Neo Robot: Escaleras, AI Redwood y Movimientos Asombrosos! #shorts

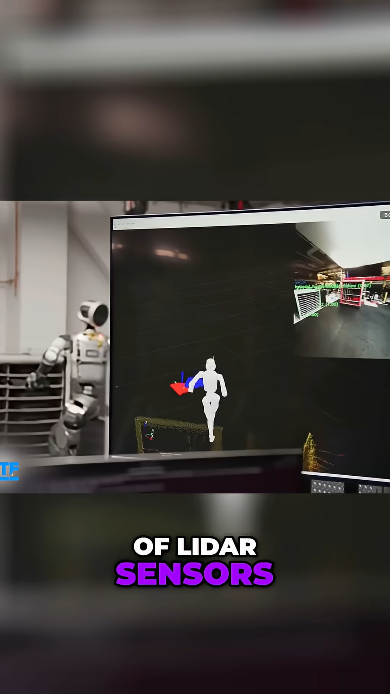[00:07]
without the use of LiDAR sensors which are commonly used by competing robotics companies for the same purpose.